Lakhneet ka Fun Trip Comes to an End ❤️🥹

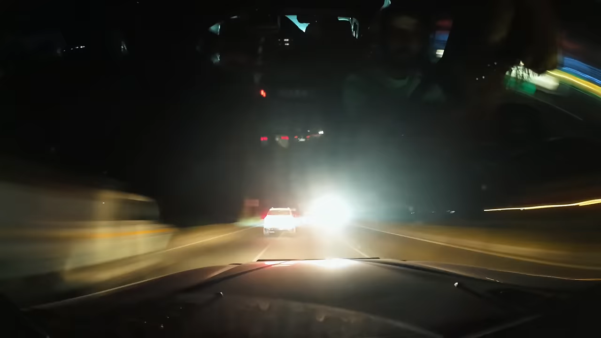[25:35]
देख, आप देख सकते हो जाम।
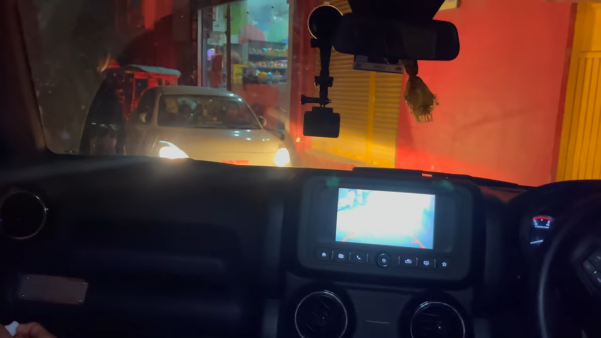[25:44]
और पीछे हमारे दो गाड़ी हो रहे हैं अभी। रोहित भाई हैवी ड्राइवर।
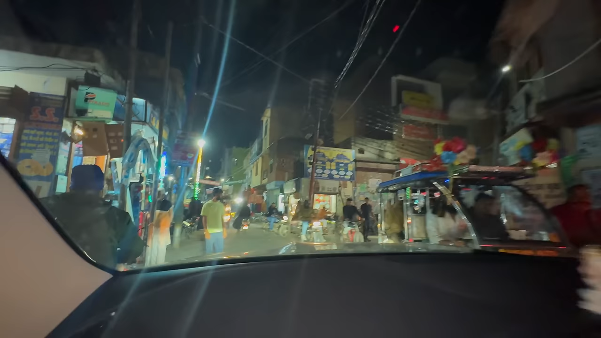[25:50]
गाइस हम बहुत गंदे वाले जाम में फंसे हुए हैं।
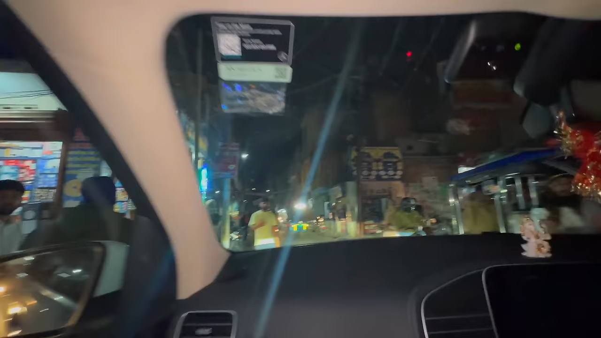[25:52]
और देखो पुनीत, सैंडी भाई, हरिंदर भैया, तीनों हमें जाम में से निकलवा रहे हैं। ये मैप इतने गंदे रोड से लिया है जो कि बिल्कुल मार्केट है,
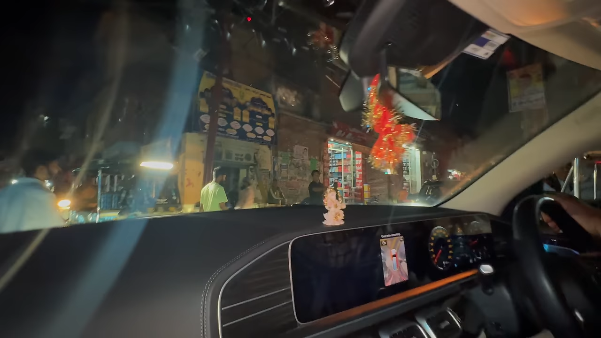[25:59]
सेंटर मार्केट है शहर का, अमरोहा का।